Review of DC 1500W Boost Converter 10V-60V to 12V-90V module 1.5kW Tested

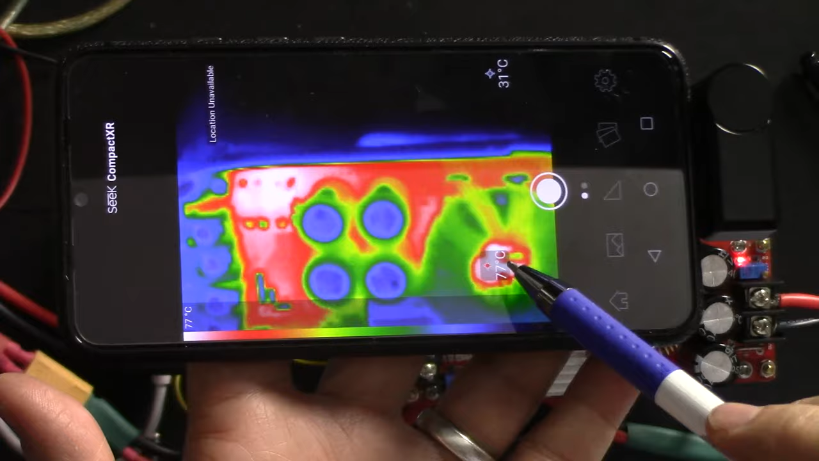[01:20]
I'm going to use a thermal camera from time to time to show you which part of the device is getting hot the most, and also I'm going to show you the ripple of the output voltage.
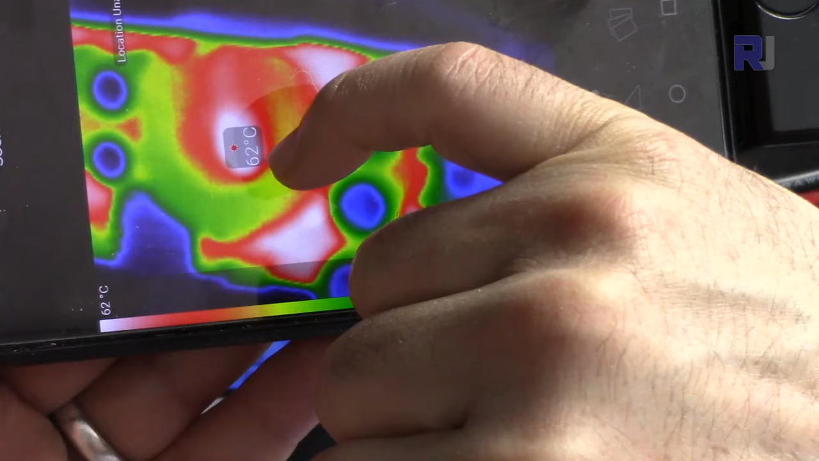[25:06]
On screen: spot 62°C
Here is a thermal image. 62 degrees is at this spot where my finger is,
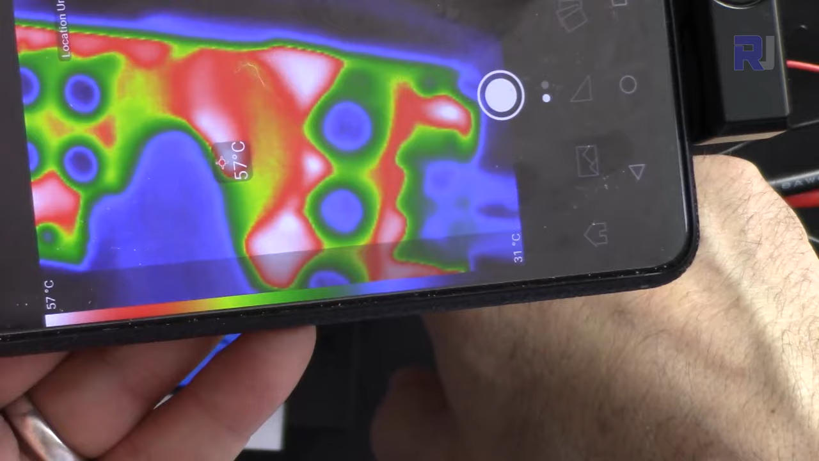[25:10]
On screen: spot 57°C, scale top 57°C, scale bottom 31°C
But let me turn this around to show you.
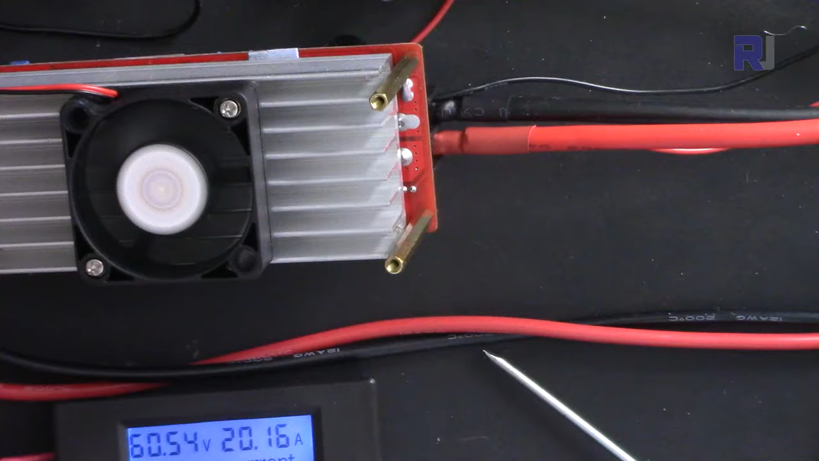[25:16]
So the fan is cool, the heat sink at this spot
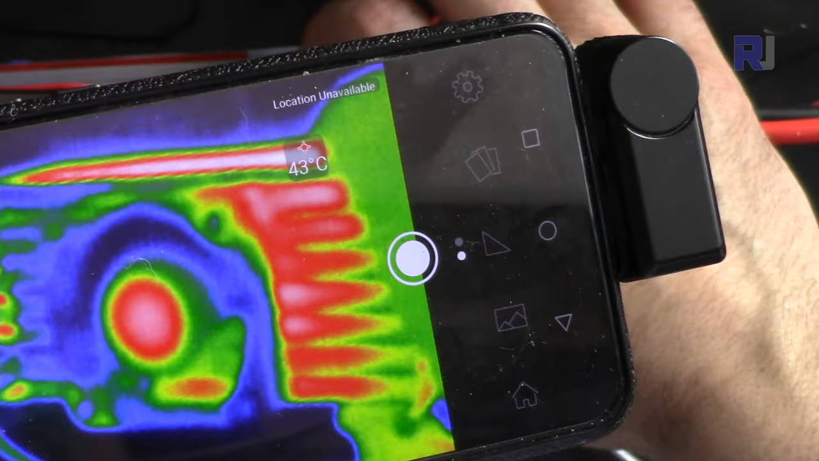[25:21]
On screen: spot 43°C
is 50 degrees, 42 degrees Celsius.
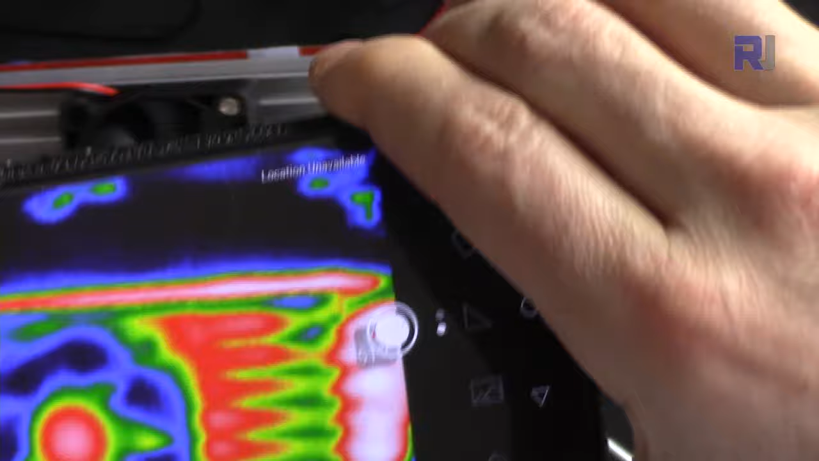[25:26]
So it is very cool.
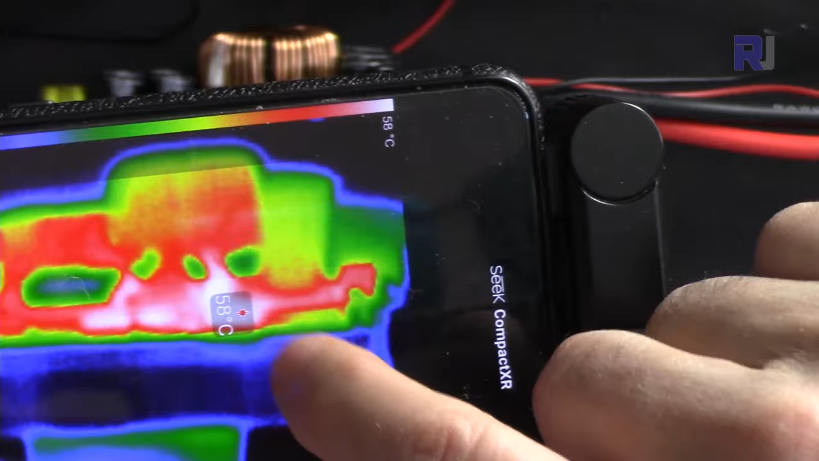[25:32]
On screen: spot 58°C, scale top 58°C
It is now 58 degrees.
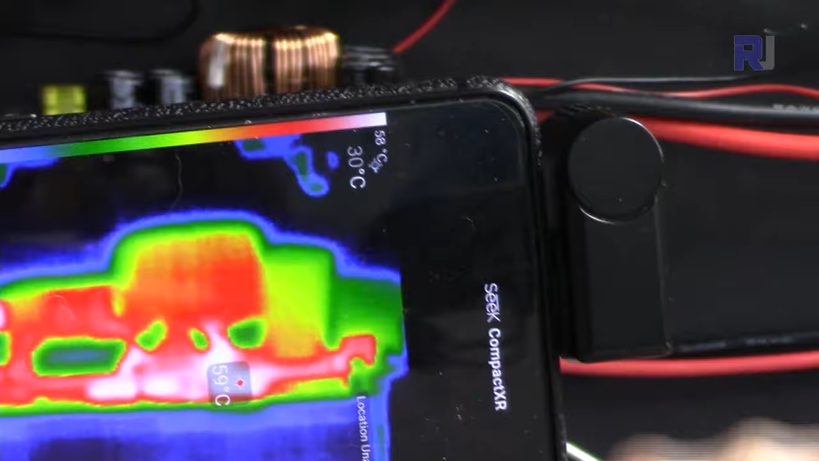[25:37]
On screen: scale top 58°C, scale bottom 30°C
And this is the hottest spot.
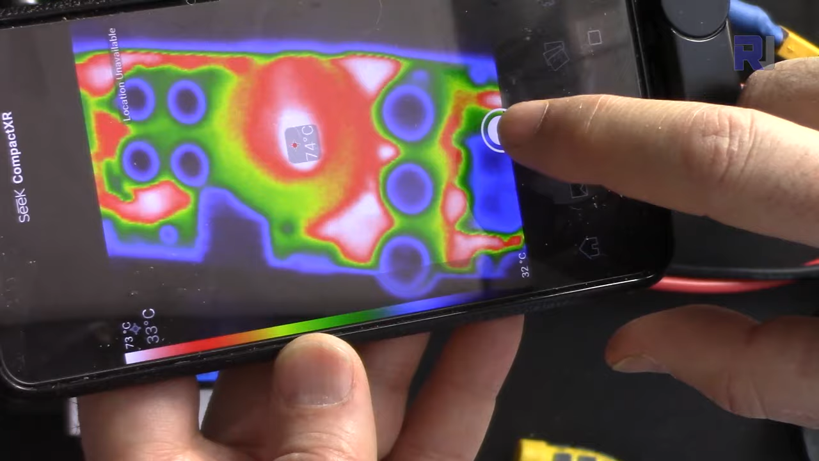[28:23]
On screen: spot 74°C
73-74 degrees exactly at the center of this core, maybe underneath.
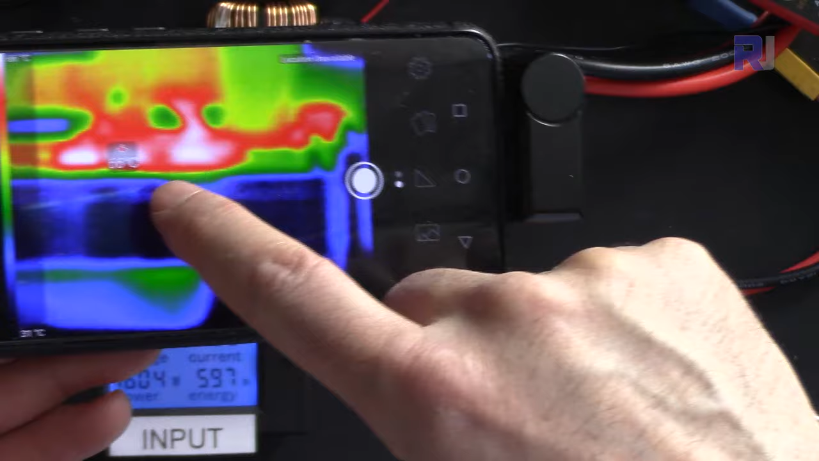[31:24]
at this spot. Perhaps this is this piece.